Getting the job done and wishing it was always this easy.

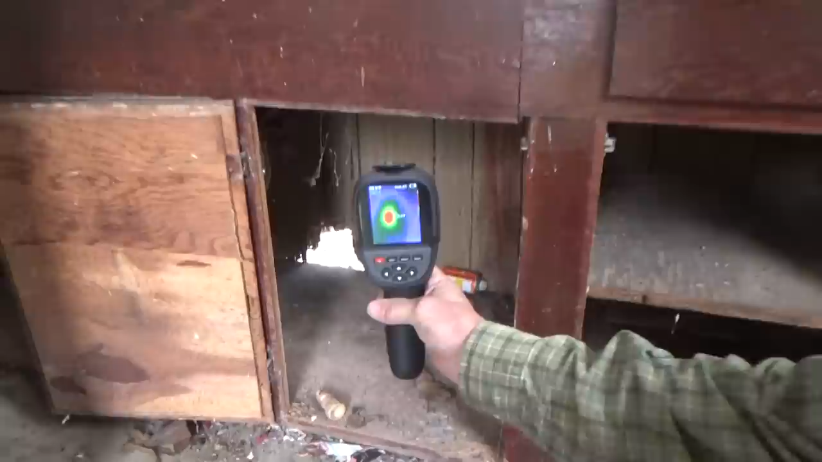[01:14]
You can see it's a little signature right there. It's not much,
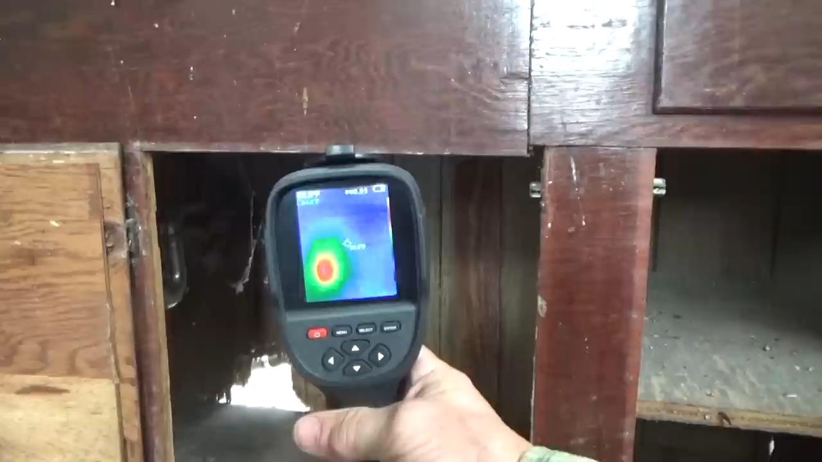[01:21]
but they are
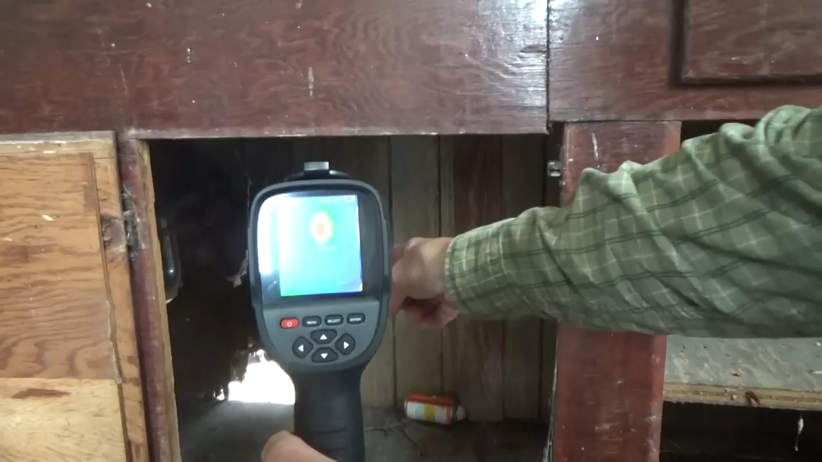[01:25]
right there, right about in that little area, right about that can.